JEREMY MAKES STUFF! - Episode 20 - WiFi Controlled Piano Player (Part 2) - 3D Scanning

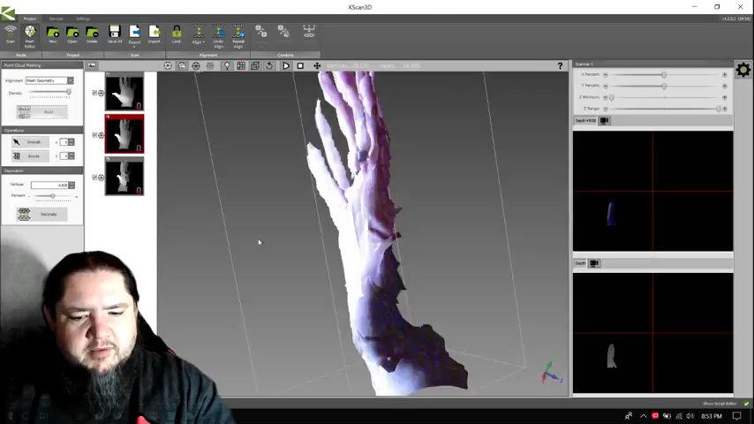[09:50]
So this was just a real quick and a rough scan just to make sure. Tiger says you can have a stationary camera and have a rotating object.
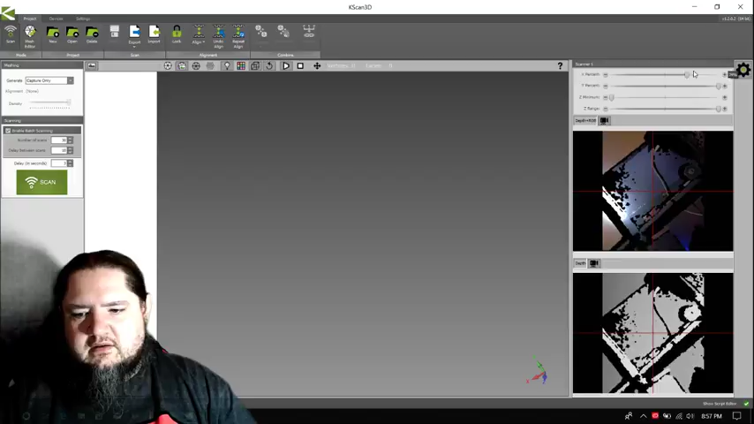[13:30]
I was still cropping the scan area. That's better.
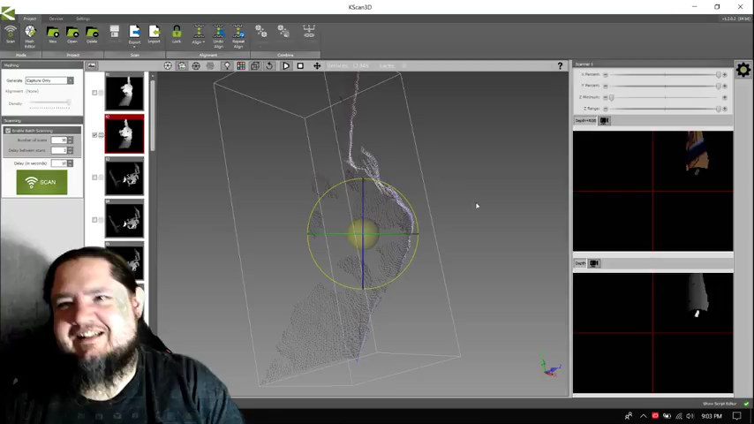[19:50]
Stinger says, am I really here or anywhere though? So I think right here, see, like, I could actually come up here and delicately cut around the finger.
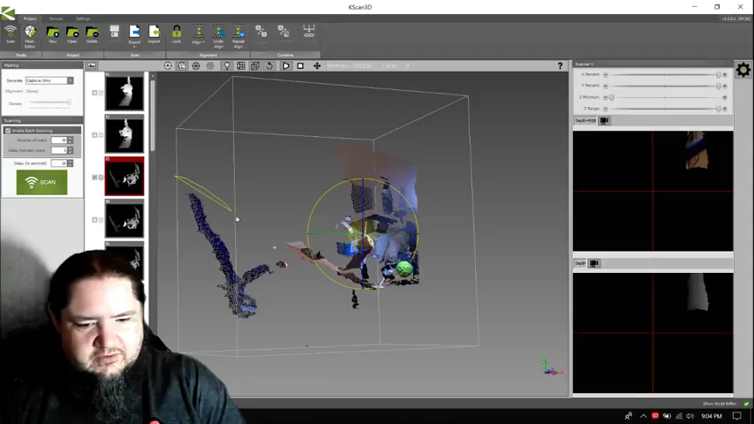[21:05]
All right, so I'll clean this up.
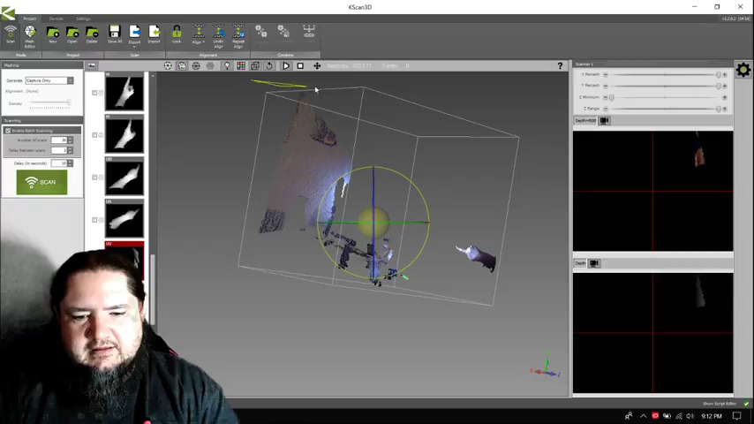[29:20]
Right now, the stuff is deleting points.
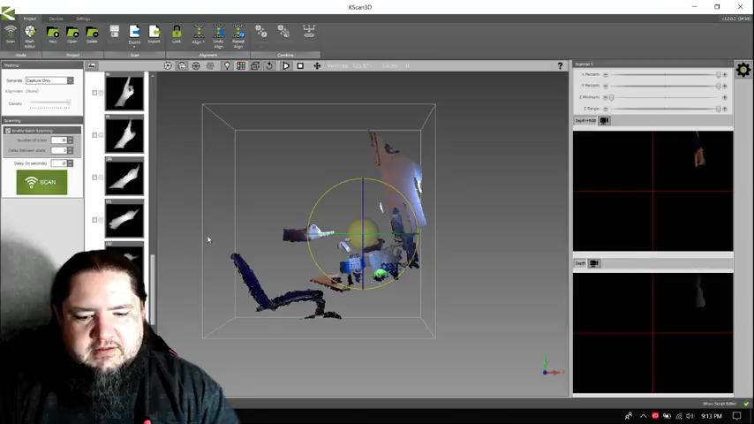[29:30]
The point cloud is really interesting to me because, I mean, there's got to be some maximum resolution of the scanner,
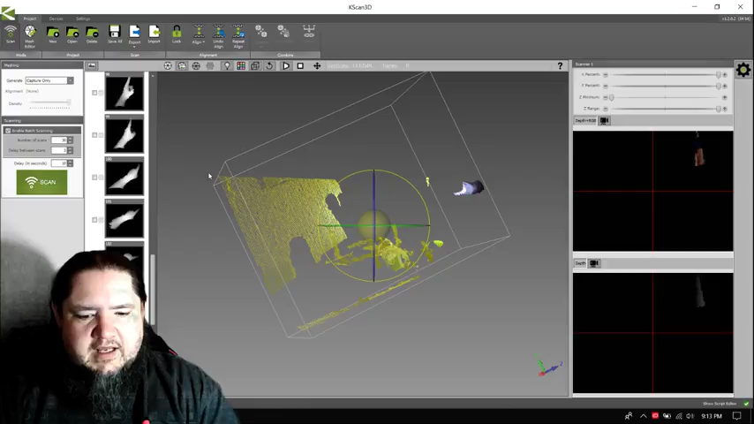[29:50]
and you can see like the gaps and stuff in the lines or in the between the points. The whole thing is very interesting.
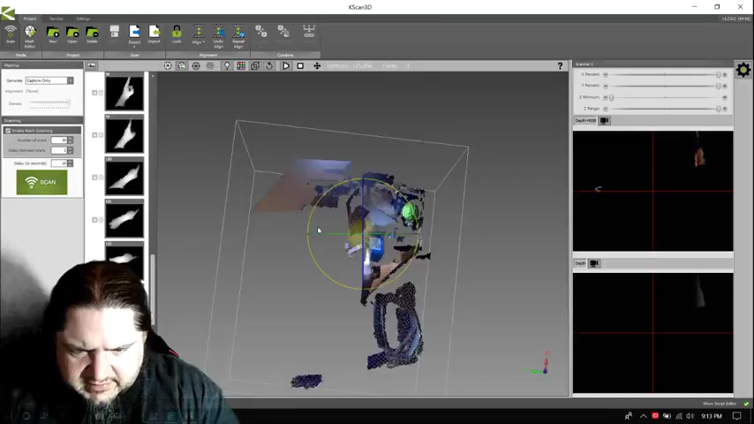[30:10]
I think this one is a bad scan. Well, maybe not. It caught the side of the finger. Also, I'm not sure how this freeform rotation works very well, apparently.
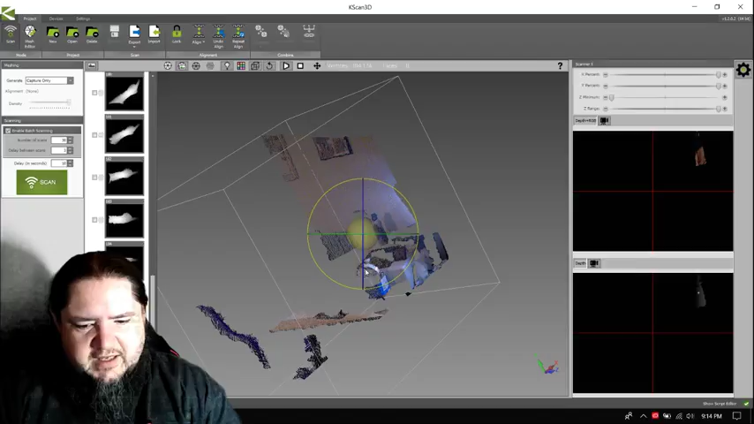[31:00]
Oh, these bands right here, I guess. Alright, I'll just get rid of that one.
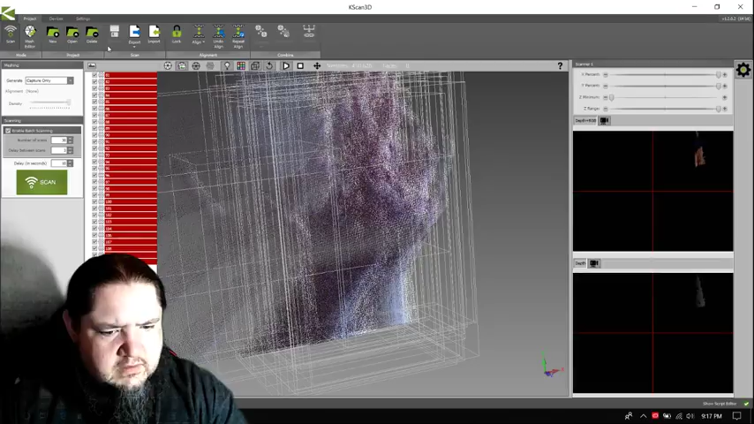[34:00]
There's all the scans at once, but of course,
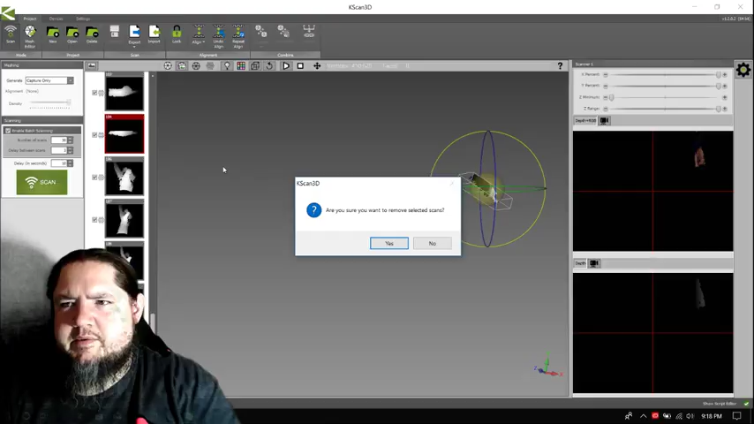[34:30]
there was a feature that automatically aligned the multiple scans. Yeah, that'd be nice.
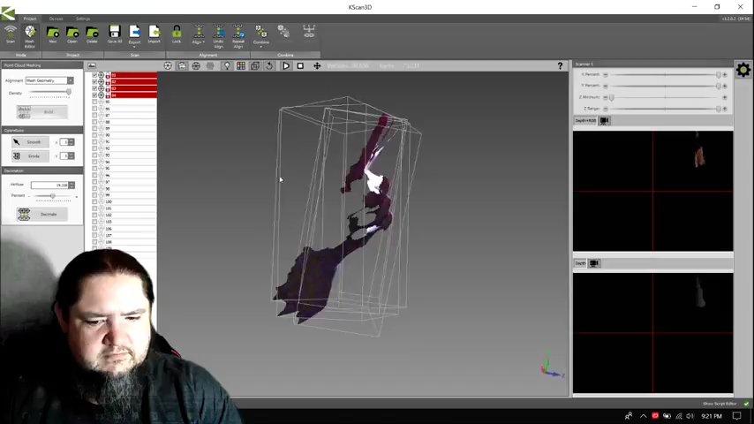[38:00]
Well, that would be great if I was trying to get a scan of my curled pinky.
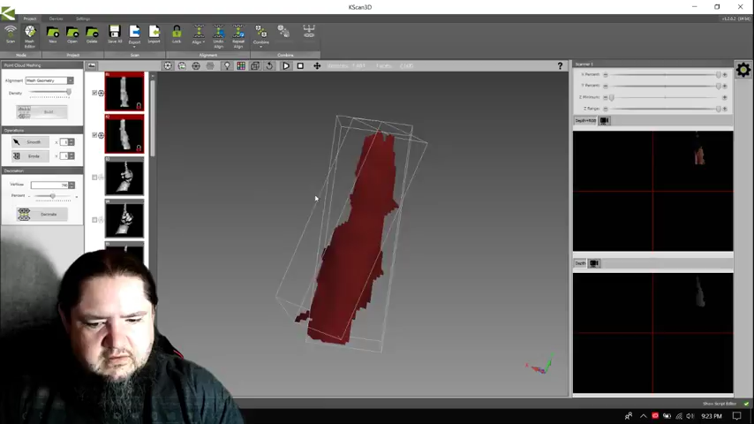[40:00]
Hey, that might be all right. Bring the third one in.
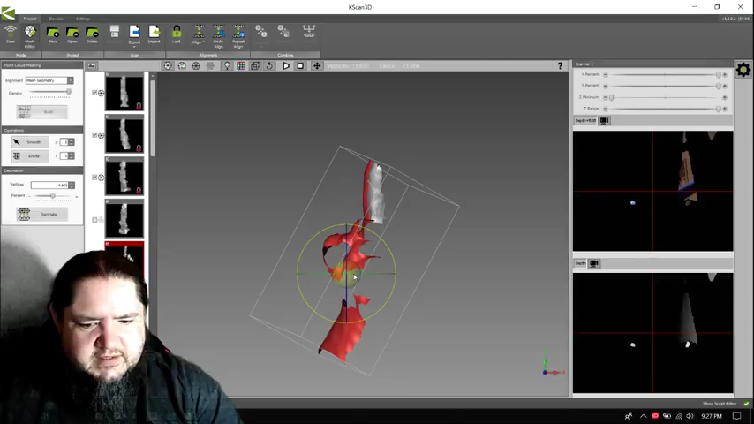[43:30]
I mean, recenter centers it, but based on the... Oh, well, maybe that'll be enough, right? If I trim off the bits of the arm I don't need
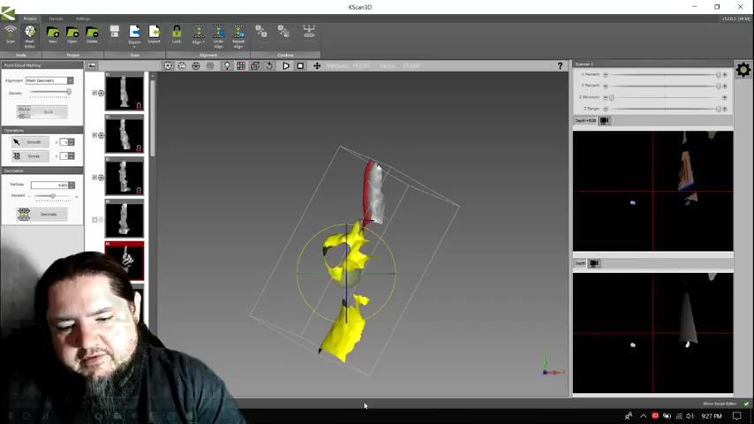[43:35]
and recenter. Oh, yeah, that worked out. That.
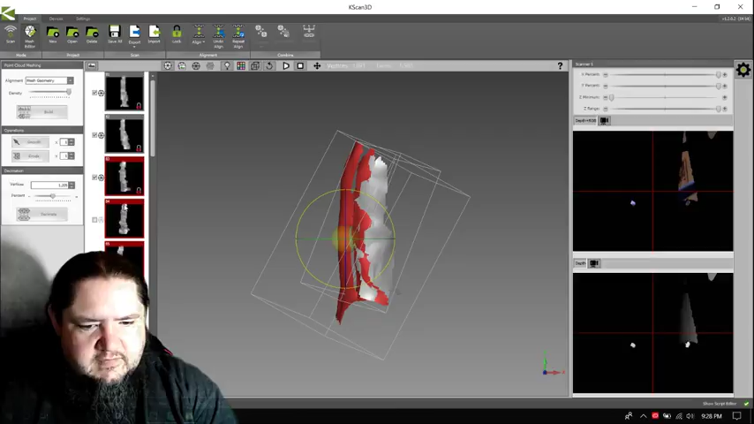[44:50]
Okay, aligned. Let me see if it will better align.
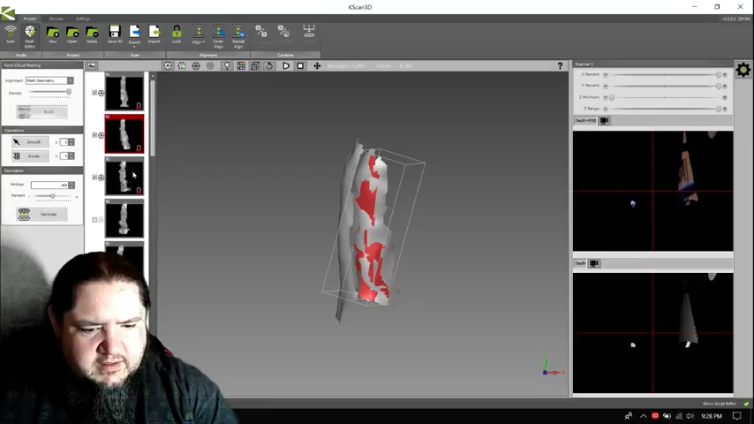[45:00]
That one. Right, let's see. while clicking and dragging the mouse. Yeah, I tried that. It's clicking and dragging with control does the selection. Shift it still just, it'll tag it to a single axis for the rotation, and Alt doesn't do anything.
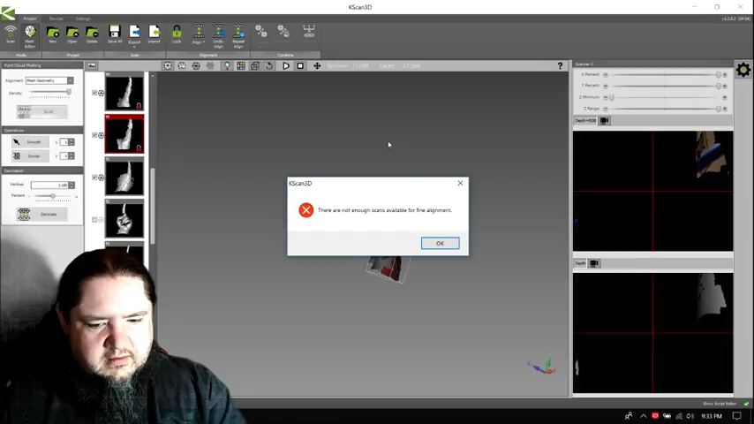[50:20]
Line, there's not enough scan available. Oh, I clicked instead of shift clicked.